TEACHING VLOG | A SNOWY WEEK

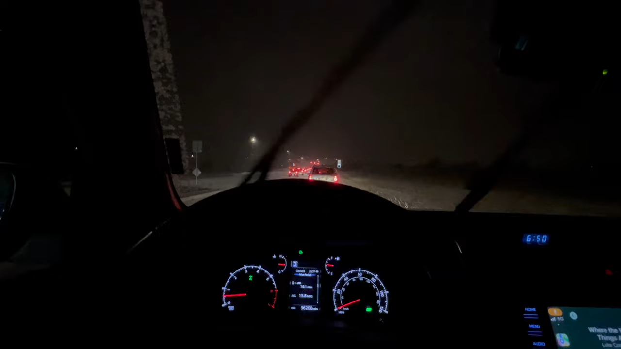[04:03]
Happy Thursday, everybody. We got a good old-fashioned snowstorm. It is 6:50 in the morning, and we're leaving super early because of the snow. I wanted to go and get breakfast from this coffee shop, but I think it would be smarter to probably just go. I have something I can eat at school, so we'll probably not stop.